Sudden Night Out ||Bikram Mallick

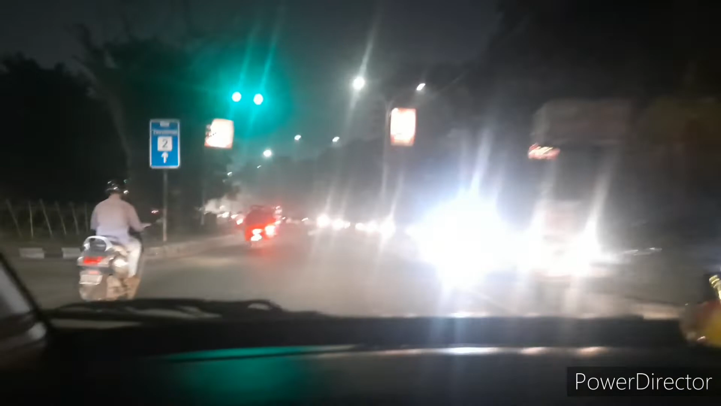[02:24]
তুলনায় কিন্তু এয়ারপোর্ট 2.5 নম্বরের বাইরেও ভালোই জ্যাম ছিল ইভেন বেলগুড়িয়া এক্সপ্রেসওয়েতেও জ্যাম ছিল ওয়েলকাম টু কলকাতা
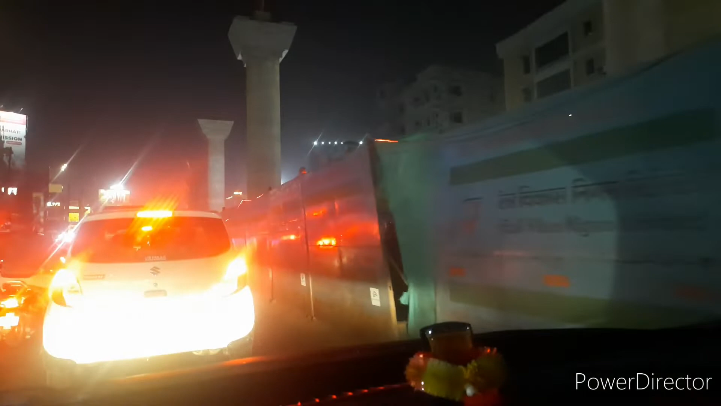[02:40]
নিচে মনে হয় মেট্রো হচ্ছে হ্যাঁ তো রেল বিকাশ নিগম লিমিটেডের ইয়ে লাগানো এইসবগুলো
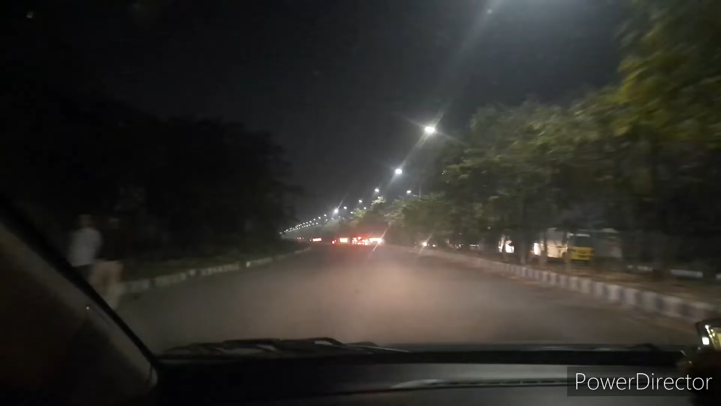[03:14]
চলে এসছি সেই রাস্তাটাই মানে এই রাস্তাটা আমার হেভি লাগে মানে রাত্রিবেলা যত যত ওই ভূতের ফিল্মের শুটিং হয় না সব এই জায়গাটা মানে সাইডে পুরো
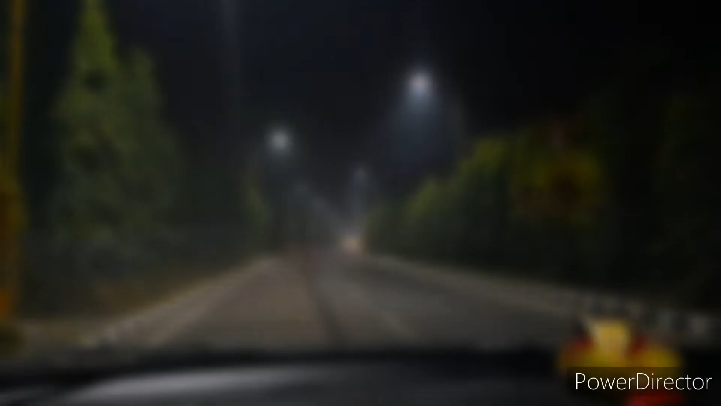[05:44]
ড্রিম রোডে। এই রাস্তাটা হেভি লাগে আমার, বাদিকে গলফ কোর্ট, গলফ দে ক্লাব,
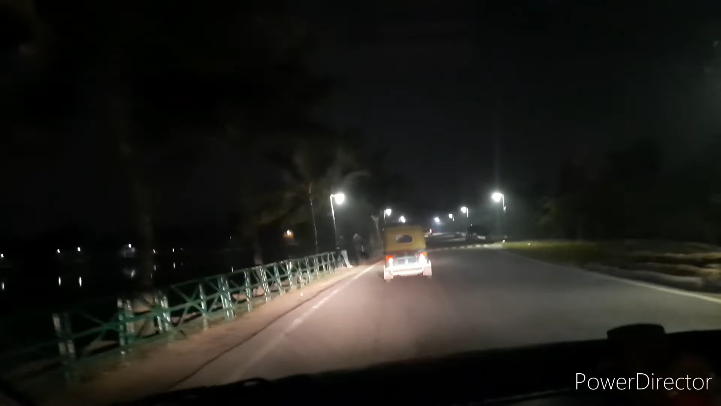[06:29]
হ্যাঁ এখানটাই দাঁড়াতে হবে না, একটু আগে যে দাঁড়াই, চলো।